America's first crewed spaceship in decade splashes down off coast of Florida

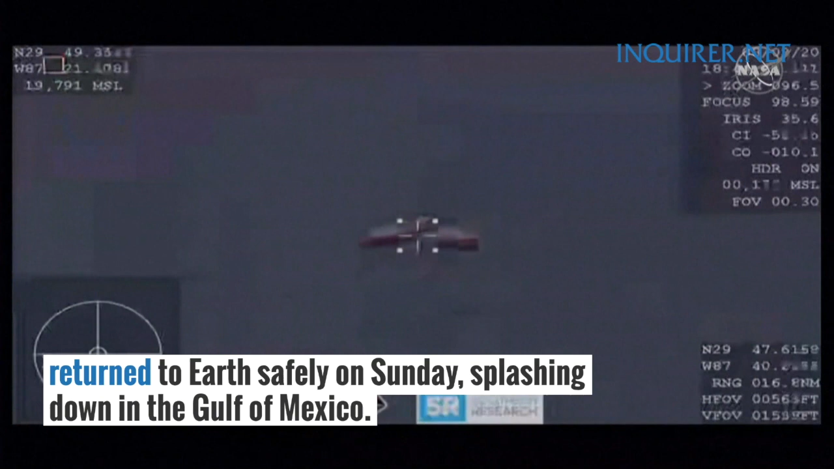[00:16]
and then we'll see four parachutes, the main parachutes departing. Confirmation of deployment of the four mains.